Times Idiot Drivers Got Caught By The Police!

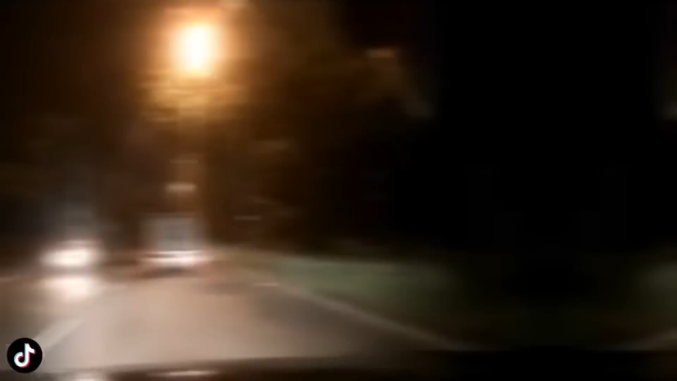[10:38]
This fool almost took out the cop by trying to overtake the entire line of traffic.